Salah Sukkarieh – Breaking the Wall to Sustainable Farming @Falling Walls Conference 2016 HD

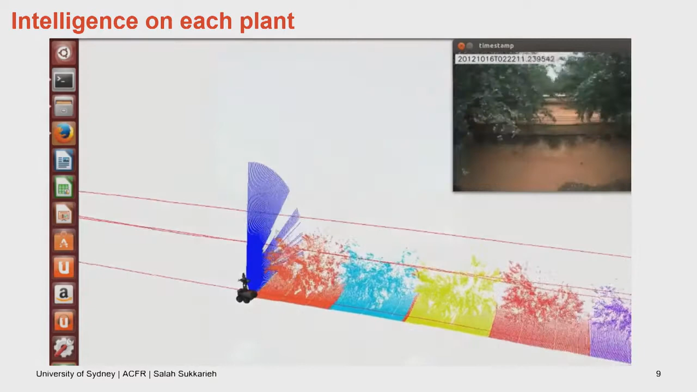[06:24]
Now with that laser data, it then says, okay, what's the visual data?